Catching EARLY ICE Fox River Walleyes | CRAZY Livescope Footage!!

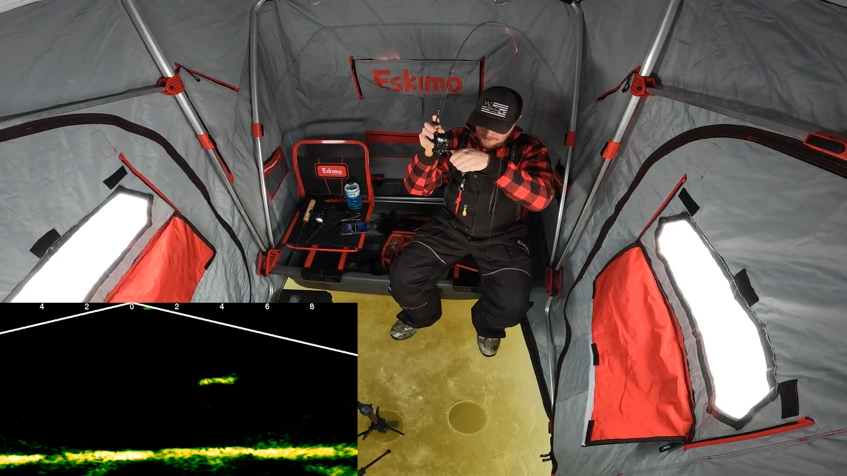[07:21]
Oh yeah, that's another good one. That's another good one right there.
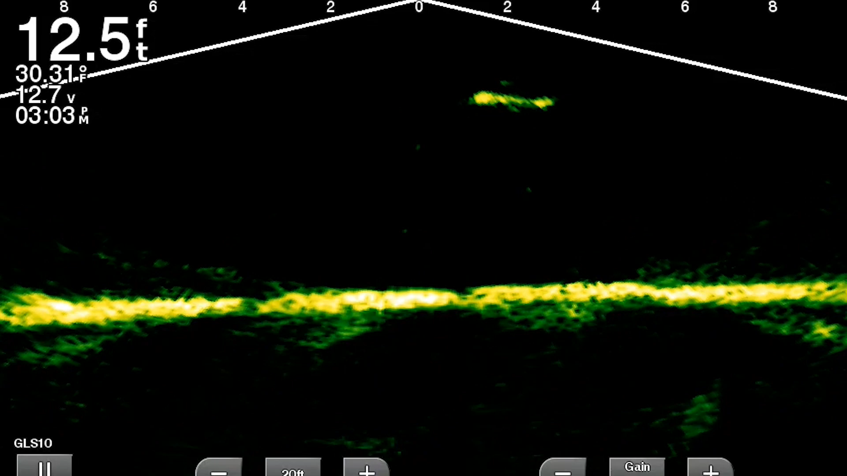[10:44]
On screen: depth 12.5 ft, water 30.31°F
Super cool live scope footage there. But not the target species.
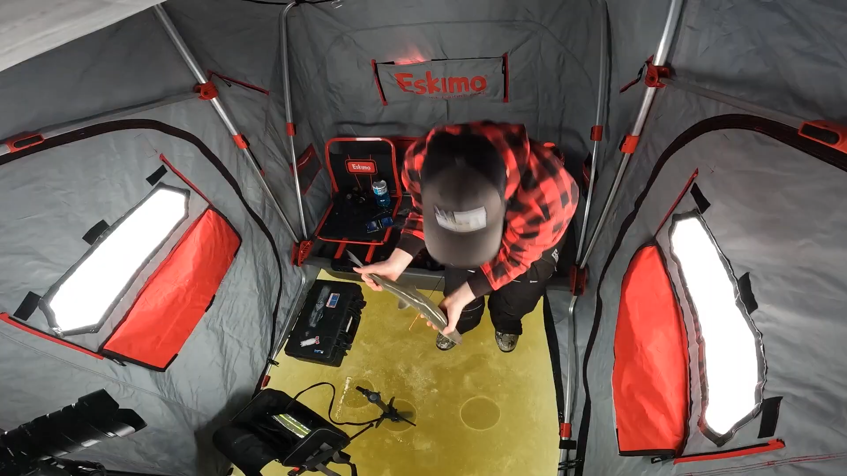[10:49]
We're gonna send that guy down the hole. Alrighty, well, he made a freaking mess.
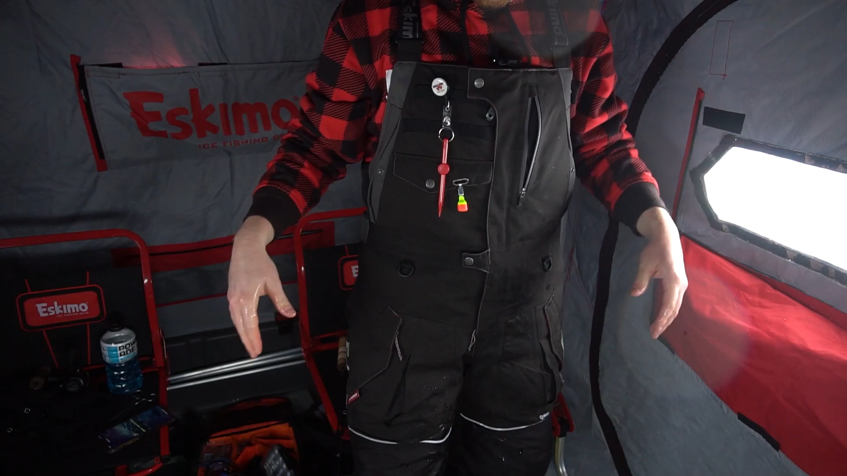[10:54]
Turned our heater off. But yeah, so that's a whitefish.
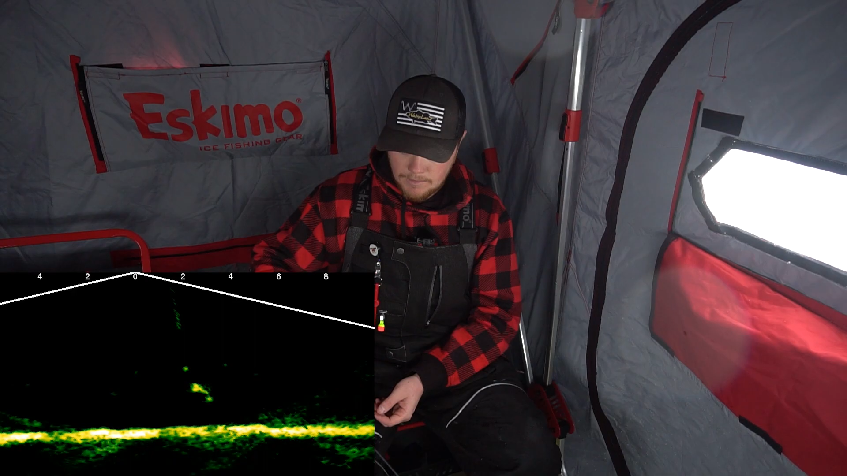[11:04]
Oh, here we go. He turned on it. Got him. This feels like a walleye. Definitely gonna be a walleye.